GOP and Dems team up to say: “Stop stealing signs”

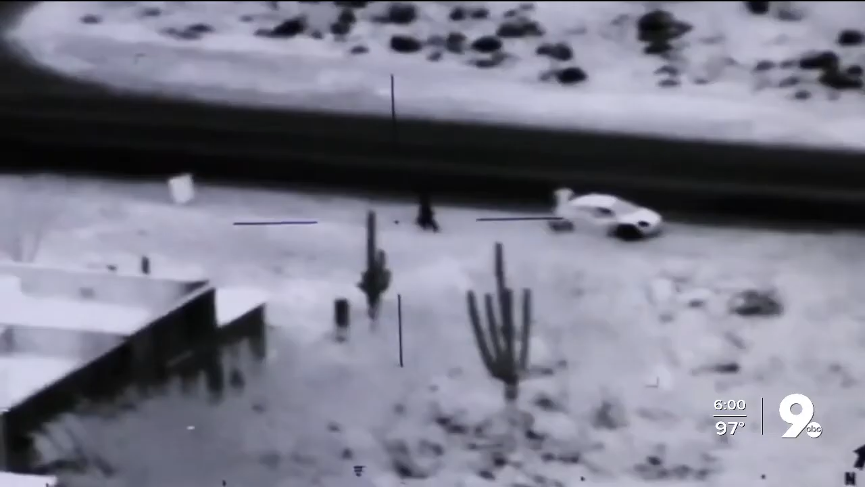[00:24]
A Pima sheriff's airplane caught this video of a crime in progress. Two people snatching Trump campaign signs from the side of a road.
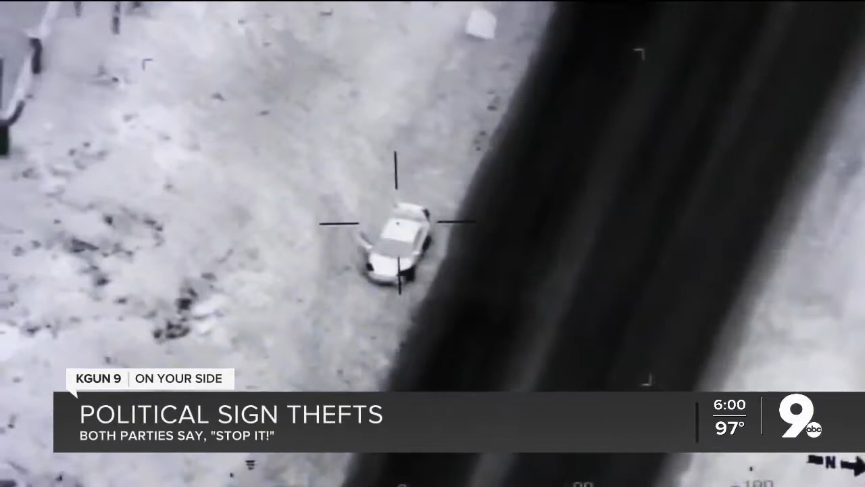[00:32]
They ended up arrested and charged.